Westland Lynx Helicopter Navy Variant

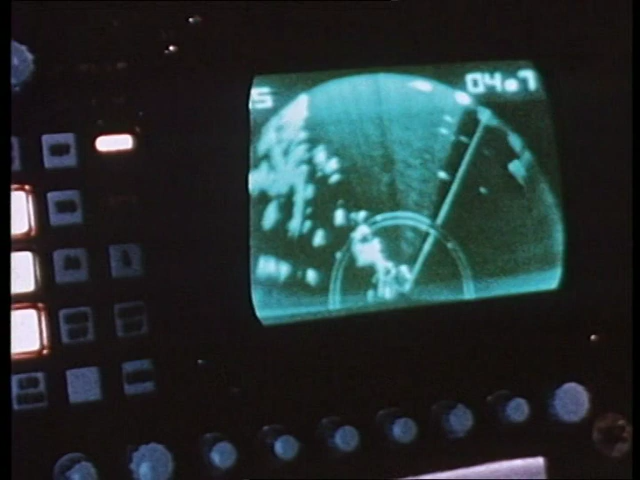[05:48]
Especially developed Ferranti sea spray radar is fitted for area search and target tracking, day or night.